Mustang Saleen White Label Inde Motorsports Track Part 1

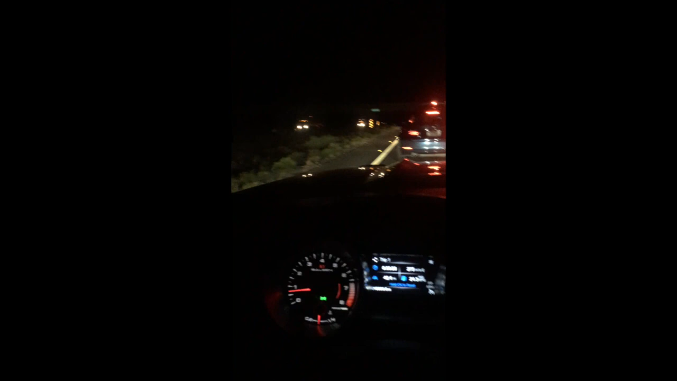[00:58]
Completely stopped on the 10, man. Not cool.
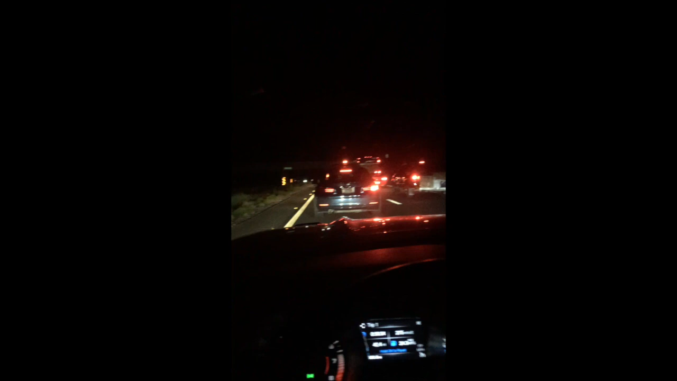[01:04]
Probably about 55 miles from where I need to be. Yeah, it's not cool, man. I guess this is why you got stopped. Damn.